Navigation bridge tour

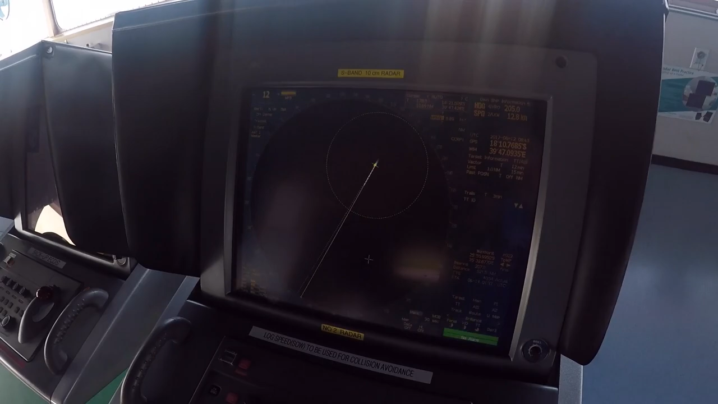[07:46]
These four are quite useful Radar S band
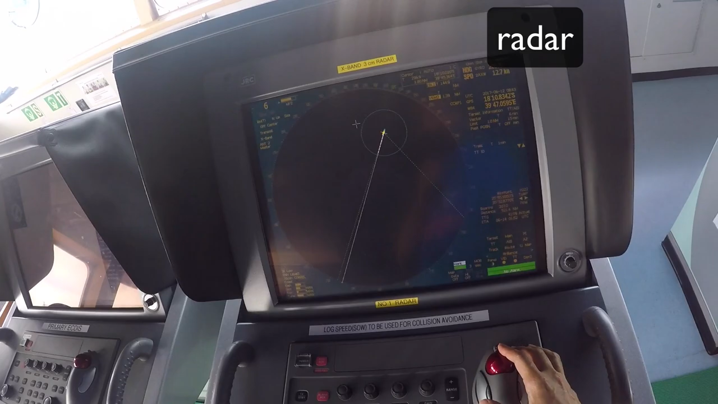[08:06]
Exactly same but they work on different frequencies This is a second Agdis